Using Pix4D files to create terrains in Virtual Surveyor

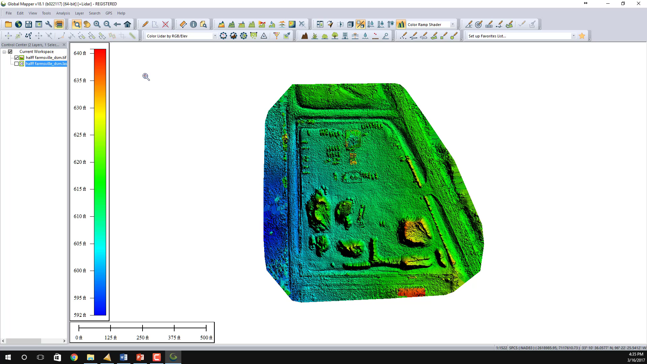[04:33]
I have now loaded the DSM TIFF into Global Mapper along with the DSM LAS file or the point cloud file. I'm going to toggle on the point cloud file now.
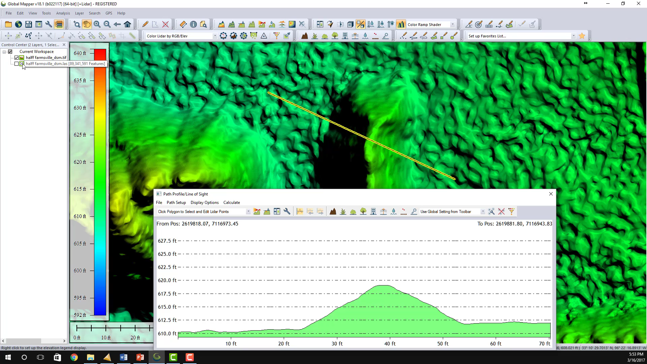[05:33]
That gray line are points in the point cloud. I'm going to toggle off those points and you can now see the DSM TIFF that comes from Pix4D. I'm going to turn them back on and as you can see the LAS points are right on top of our profile line.
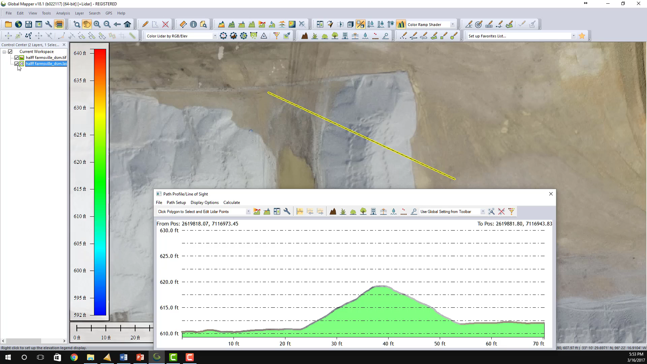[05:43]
So you gain nothing by using the LAS point cloud file coming from Pix4D. Now I have used the profile tool in Virtual Surveyor to create a profile in approximately the same location as the profile that was created in Global Mapper. And you can see they are virtually the same. So you really gain nothing by using the LAS file instead of using the DSM TIFF and the Ortho
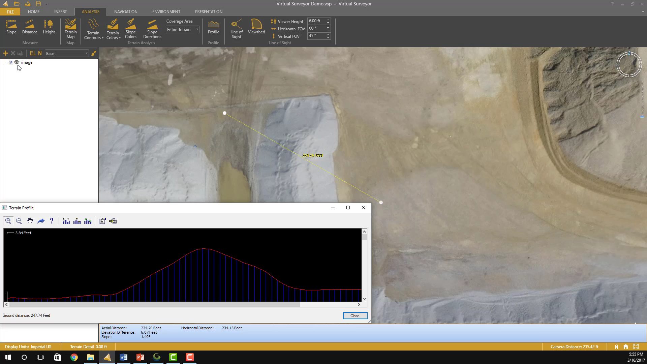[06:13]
TIFF to create a virtual terrain with Virtual Surveyor.